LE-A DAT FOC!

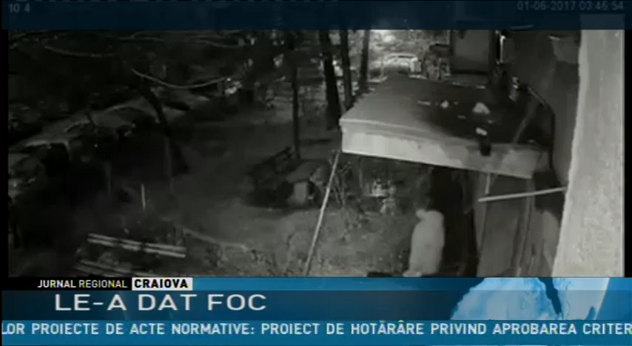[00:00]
Aceste imagini au fost surprinse în noaptea de bobotează. Autorul postării spune că a împlăsat pe balcon o cameră de supraveghere tocmai pentru a afla cine le face rău pisicilor care se adăpostesc de frig în cutia de cartong din grădina blocului. Bărbatul susține că în ultimele săptămâni vecina s-a mai dat foc de alte două ori adăpostului improvizat.